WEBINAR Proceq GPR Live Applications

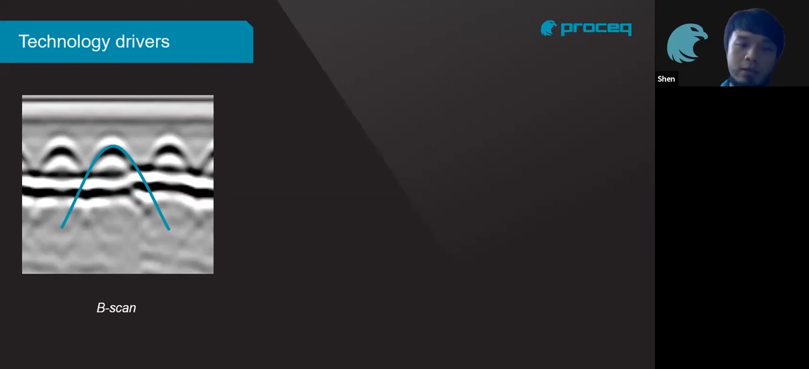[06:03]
This is what we call the non-migrated B-scan. And over the years, with algorithms and softwares that we develop, we move on to having B-scan-migrated view,
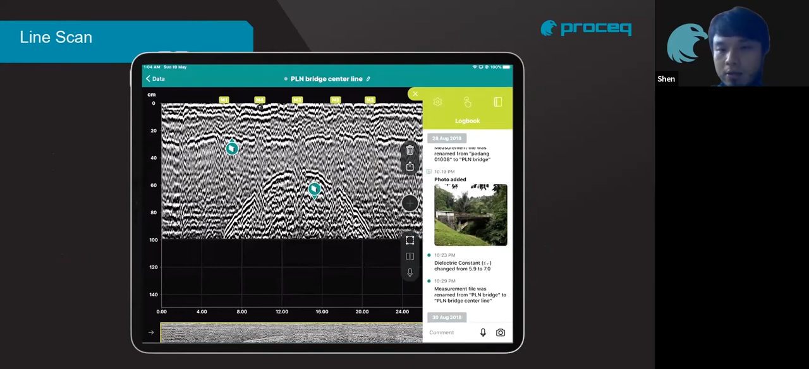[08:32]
So as you can see on the image now is actually the non-migrated view. Okay. It's not so clear for maybe some untrained eye, but then look at this. This is the migrated view of the B-scan.